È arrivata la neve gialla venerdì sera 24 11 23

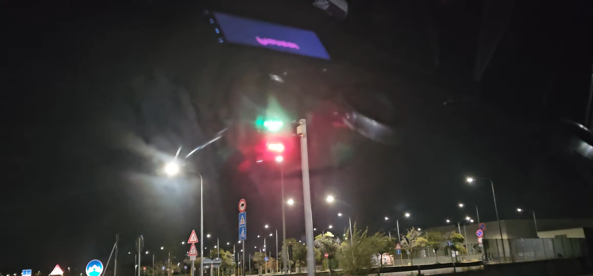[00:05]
Ci sono 10 gradi impossibile nevica
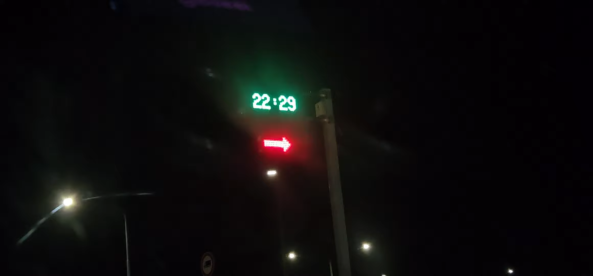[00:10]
Alle 22 29 minuti 10 gradi Oggi è venerdì 24
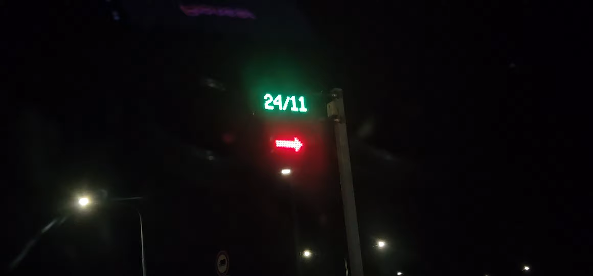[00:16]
novembre 2023 Ma sembrava nevicava Ma sembrava nevicava Nevicava 10 gradi E' un po' strano Che c'è vento si sente il vento